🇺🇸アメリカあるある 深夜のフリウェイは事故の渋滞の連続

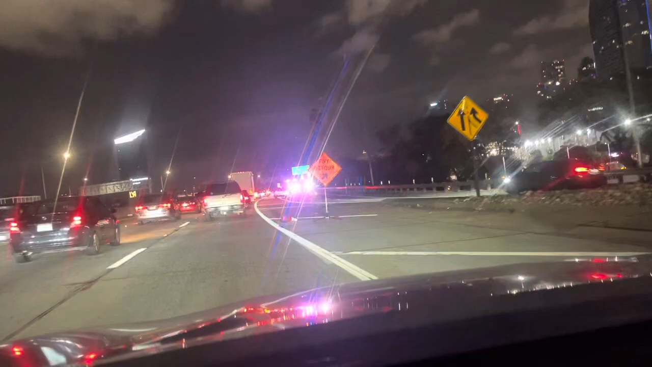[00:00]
こんばんは。今ロサンゼルスは夜中ってか早朝なのかな、2時25分。もうめちゃくちゃな渋滞はあっちこっちの事故ばっかりです。こんな ひどくない、あっちこっちにこの転がってるの。さっきもね、1台炎上してたんですよ。で今またここでやってるでしょ。